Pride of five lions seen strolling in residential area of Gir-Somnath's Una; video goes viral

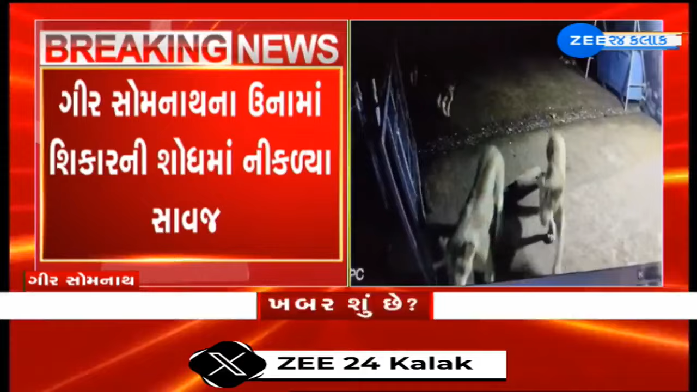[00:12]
अवारनवार गाममां सिंह आवी चढ़े छे त्यारे 5 सिंह लटार मारी रह्या छे।
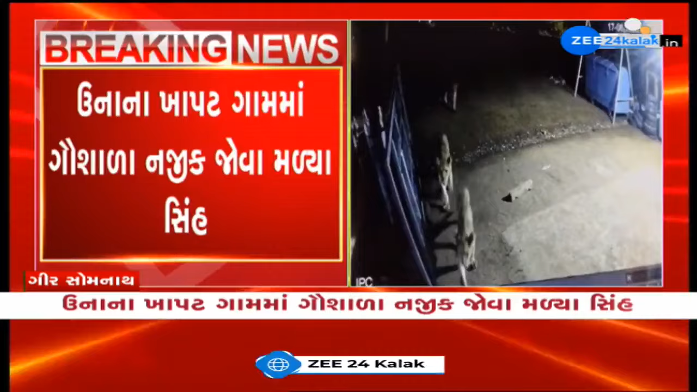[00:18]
आ दृश्यो सीसीटीवी कैमरामां कैद थया छे।